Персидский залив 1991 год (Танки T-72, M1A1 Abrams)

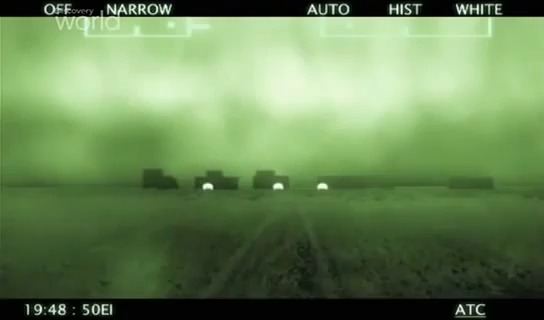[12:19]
Мы двинулись вперёд в полной темноте. и мы различали горячие точки противника.